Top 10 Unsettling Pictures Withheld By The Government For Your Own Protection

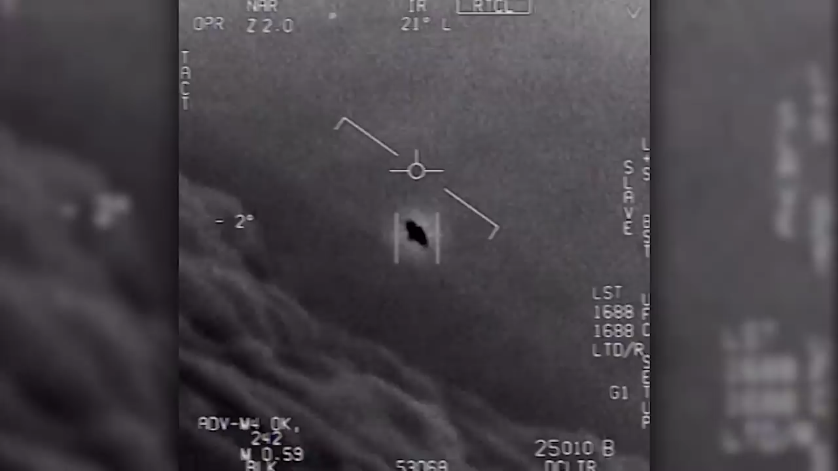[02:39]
The videos, captured by naval aviators, show objects flying through the sky, one rotating against the wind, and the pilots can be heard just being completely flabbergasted.
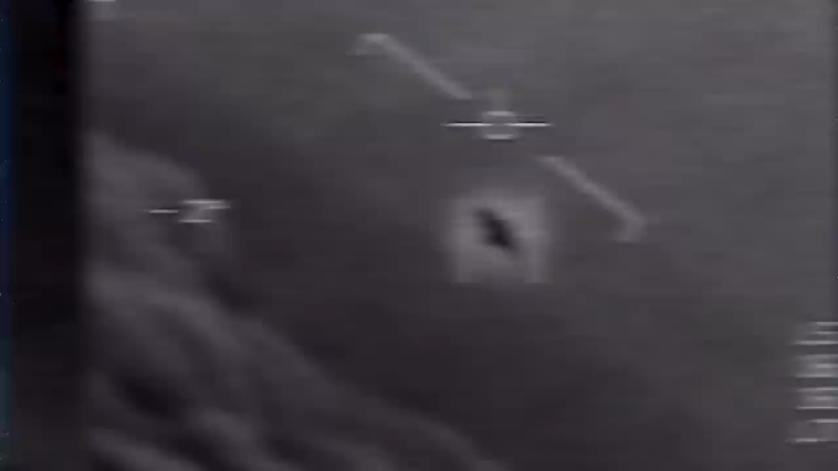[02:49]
When they first appeared online they breathed new life into the decades long conversation about whether interstellar visitors had ever come to earth, and extraterrestrial enthusiasts were more than a little excited about the whole thing.